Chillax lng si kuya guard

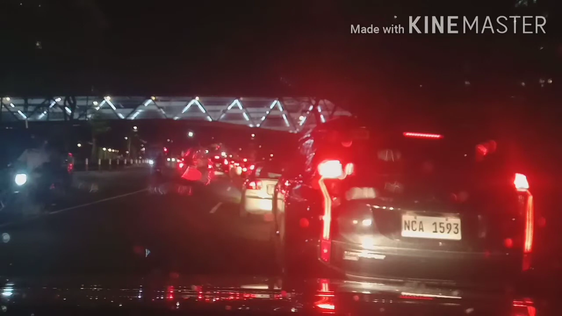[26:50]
Ilaw na yan mga ka-RLC, napansin nyo yan, tulay yan mga ka-RLC, tinawi doon sa kabilang building. Yan o yung may ilaw na yan, yung nakaguhit na ilaw, ganyan. Sa kabilang building yan. Pangalan ba?